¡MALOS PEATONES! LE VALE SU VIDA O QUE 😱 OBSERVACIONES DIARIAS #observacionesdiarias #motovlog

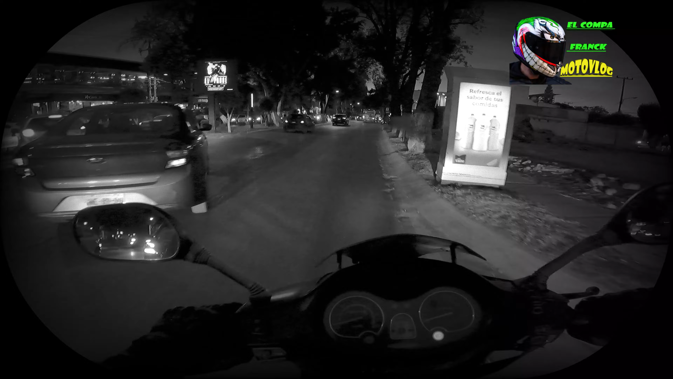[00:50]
¿No? Ya no nos dejó pasar y todavía se detiene el canico. Pasó, Dan, quítese de ahí.
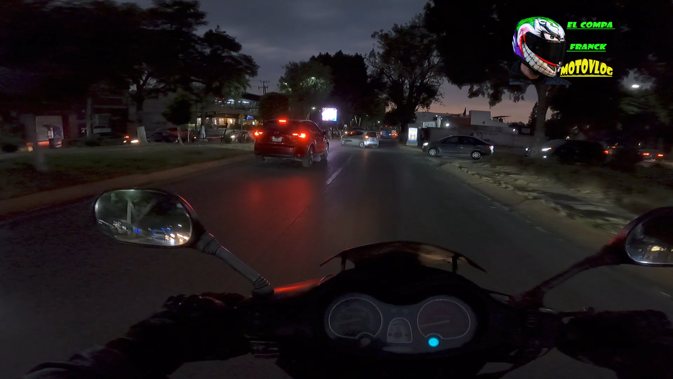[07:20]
Sale el cabrón, si yo estoy en medio camino. Ya, papure, que estamos atrasados. ¿No? Ya no nos dejó pasar y todavía se detiene el canico. Pues si ya no dejaste pasar, valedor. Échale, échale, pues si ya te aventaste, cabrón.
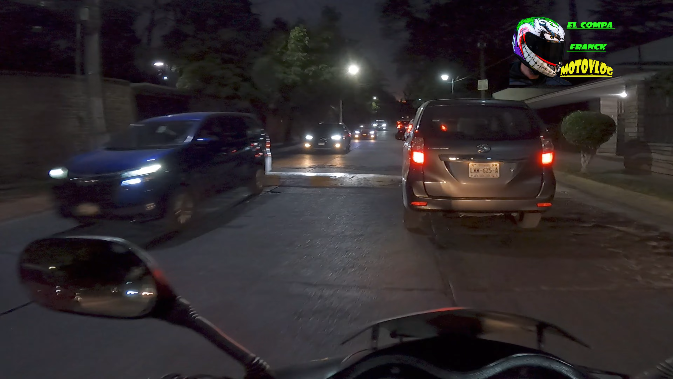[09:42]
A ver si se frenó de chingadazo, ¿no? Tenga cuidado con esa boy.
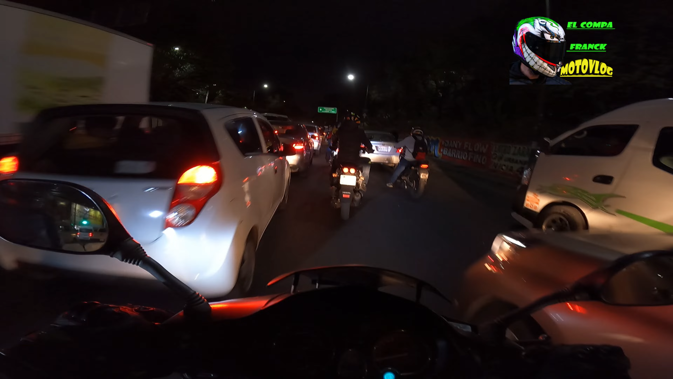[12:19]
Consejo, bandita, cuando vayan aquí en las filas, traten de no despegársele mucho al de adelante. También es peligroso, porque se frena de chingadazo y te llamabas Juan, pero traten de ir lo más pegados posibles para que
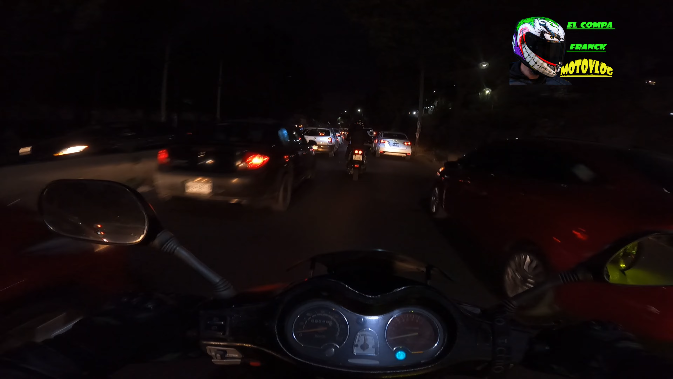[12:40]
no se abra tanto hueco, porque es cuando se aprovecha y andas caminando.